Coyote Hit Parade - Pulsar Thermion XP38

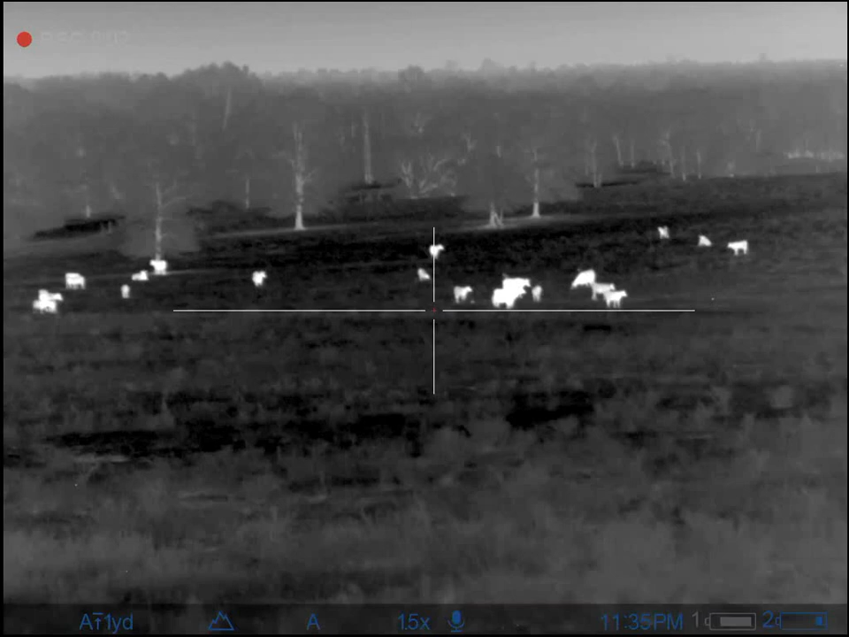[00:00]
You got both of them, Trey? I got the one on the right. I got the one on the right.
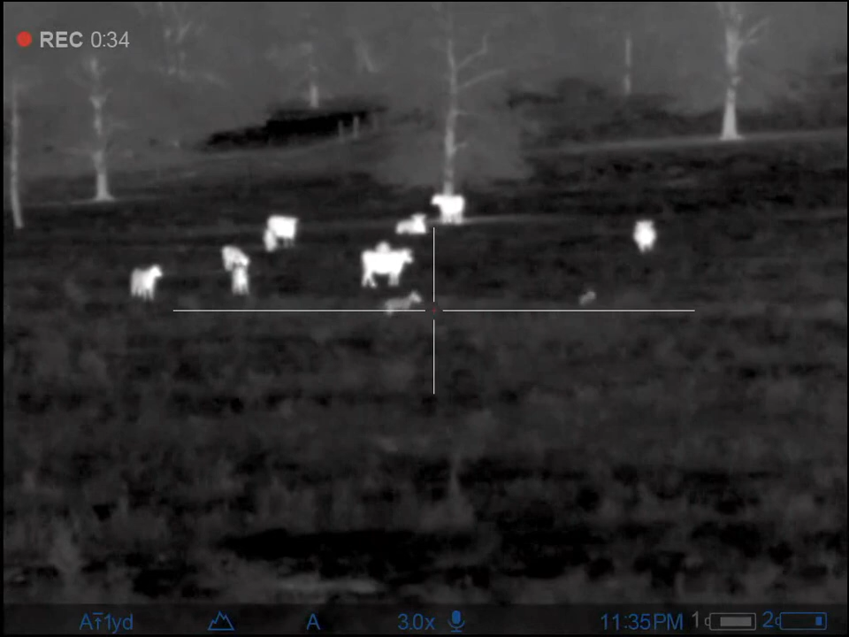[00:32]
Don't shoot. Don't shoot. Lots of cows. He's hurt.
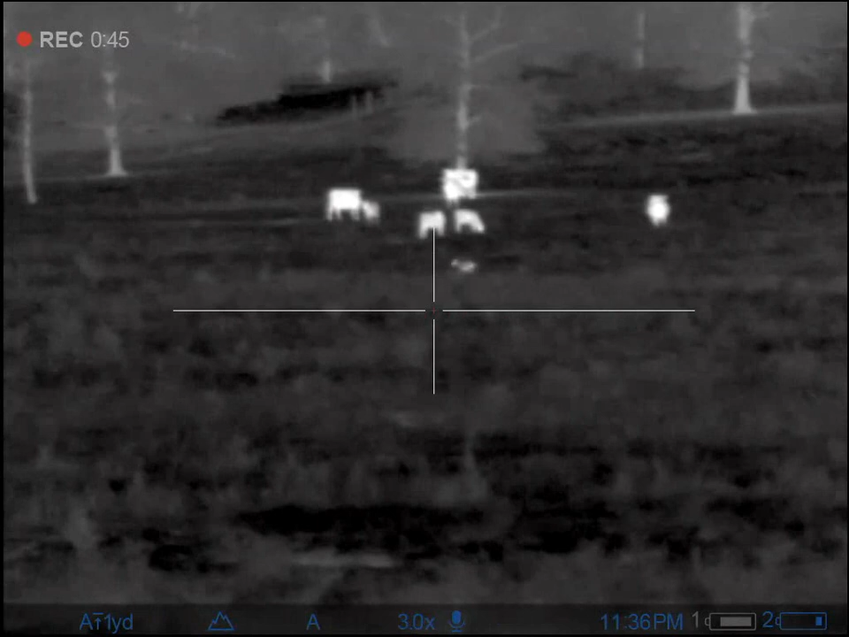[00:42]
He ain't getting out of this field. I'm trying to kill the other one. Oh, that.
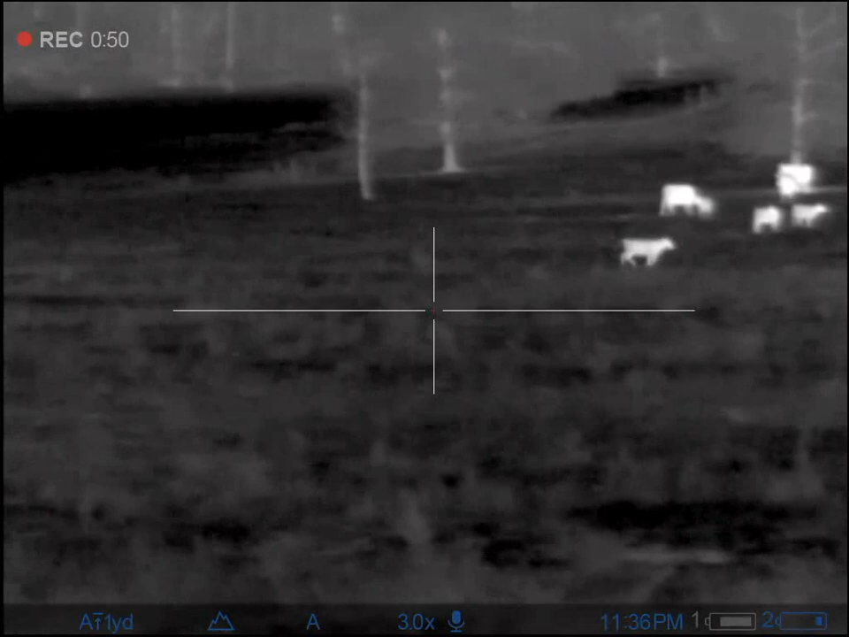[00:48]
You got a. That cow kicked the shit.